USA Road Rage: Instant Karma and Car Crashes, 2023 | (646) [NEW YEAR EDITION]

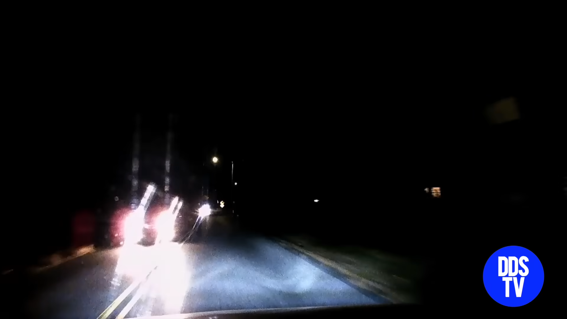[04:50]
It looks like a dangerous corner difficult to see around and rather
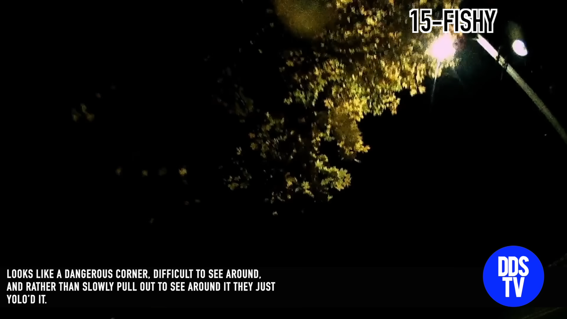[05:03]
than slowly pull out to see around it they just decided to YOLO it and pay the price for it.
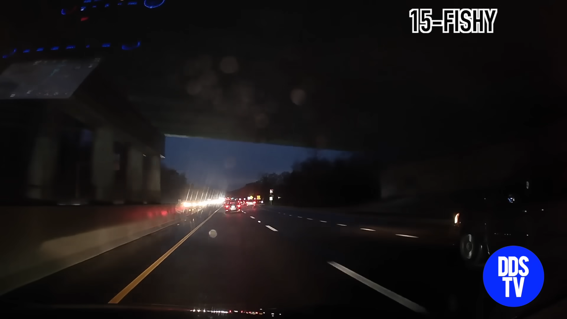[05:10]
I can't stand people that blindly merge onto the highway or the ones that just expect highway traffic to yield to them.